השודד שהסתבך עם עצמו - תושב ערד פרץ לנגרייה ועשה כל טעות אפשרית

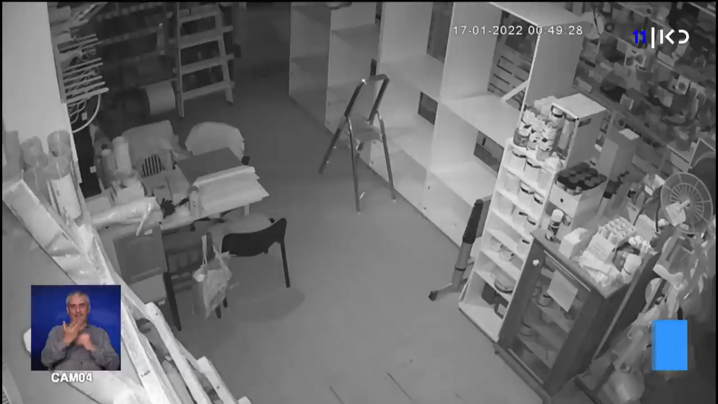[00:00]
נגריאת יחיאל בערד לפני כשבועיים לאיש הזה שמשתלשל עכשיו מגג הנגריה פנימה הייתה מטרה אחת לגנוב את המזומנים ולא
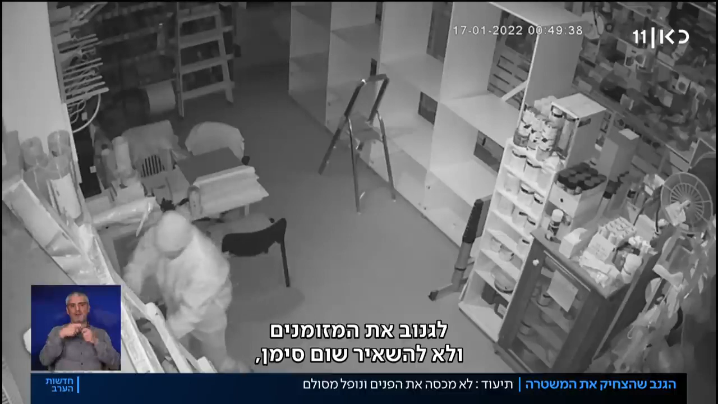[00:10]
להשאיר שום סימן אבל לפורץ שלנו כמעט הכל השתבש אחרי שנחת מהנגריה הוא ניגש במהירות לעניין למשרד שבו נמצאת מגירה עמוסה במזומנים הוא פותח את הדלת אבל אז שימו לב הוא נזכר שיש מצלמת הבטחה במקום הוא ממהר לחסות את פניו בחובה הגרב שעל ראשו ברגע הזה מתברר לפורץ השלומיאל שהוא לא רואה דבר למה? כי הוא שכח לפתוח חורים לעיניים הוא מחפש סכין ויוצר